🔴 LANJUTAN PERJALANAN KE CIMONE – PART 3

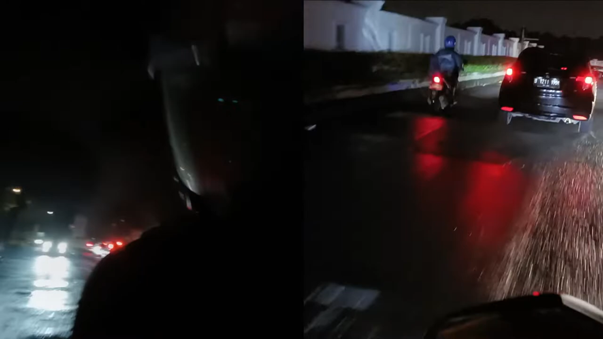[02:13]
Ini emang rawan. Ini daerahnya rawan. Maaf ya, kita agak gelap-gelap gimana ya, gitu ya kan. Karena ya, suasananya lagi malam nih guys ya, ada jam 7 ini ya. Enggak, lampunya gak nyala, cuma emang balik. Maklumin aja, lampu jalanannya pun
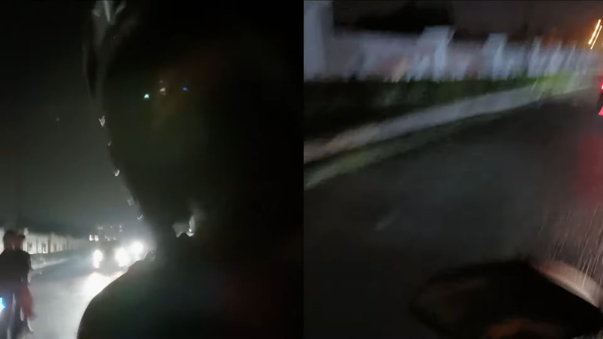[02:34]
tak ada, jadi ya gelap nih guys ya. Oke guys,
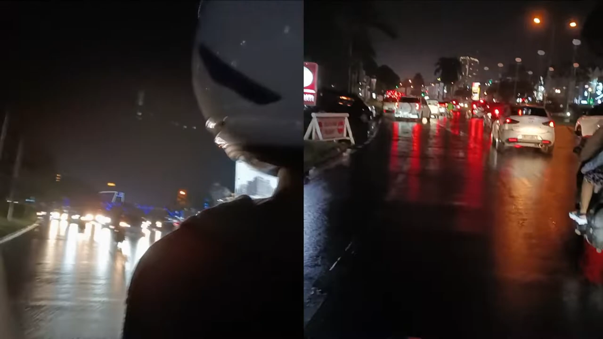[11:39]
Macet ya? Agak sedikit macet ya Nick ya? Iya. Kita ke kiri ya?
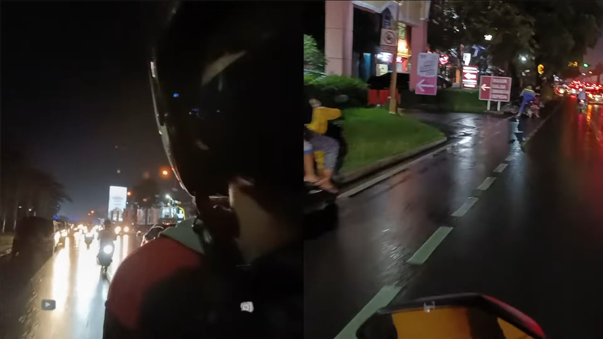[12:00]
Kiri sana. Bukan ya? Nah, kali ini gua akan memasuki wilayah Kelapa II. Ke kiri nih? Iya, belok kiri. Ke kiri terus?